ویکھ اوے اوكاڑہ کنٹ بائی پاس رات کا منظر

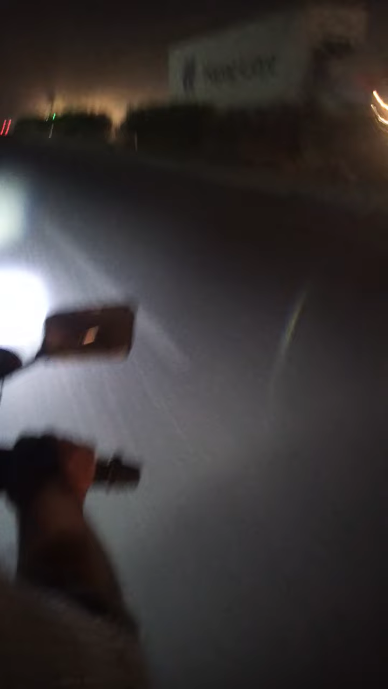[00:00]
السلام علیکم دوستو، ابھی ہم لوگ یہ بڑا بائی پاس بھی ہے،
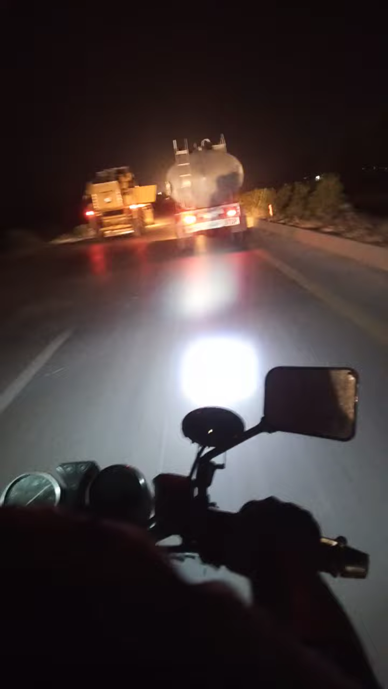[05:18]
80 کے درمیان میں رکھیں، کہ اس درمیان میں اگر آپ رکھیں گے یہ دور کی گاڑی جا رہی ہے آپ میں،